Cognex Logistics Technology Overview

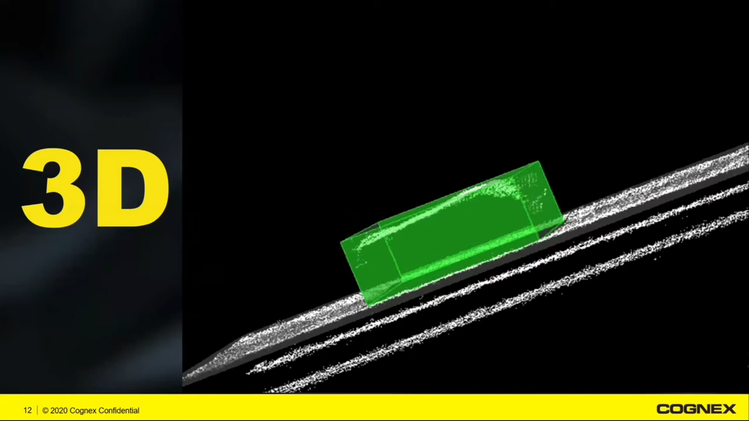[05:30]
We launched our 2D and 3D high-performance area scan system back in 2019. We've been expanding that technology considerably, as well as this past week, actually. We've released new capabilities within that same technology to now do things like clear spot detection for print and apply application,
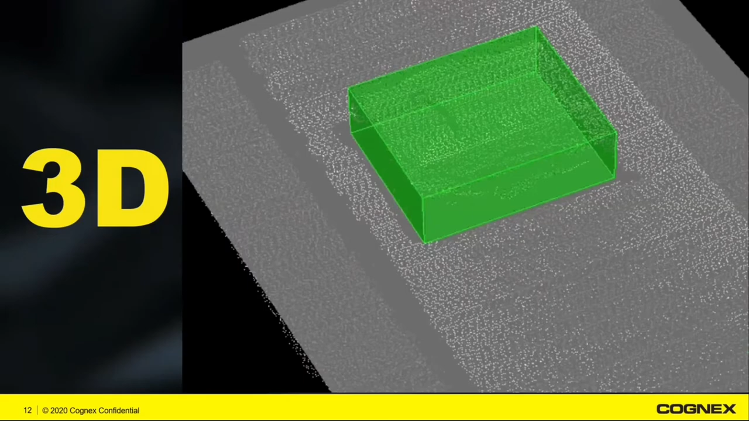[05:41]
or actually dimensioning entire pallets and being able to give you that dimensional feedback. And, of course, like most companies, right, we're very focused on Industry 4.0.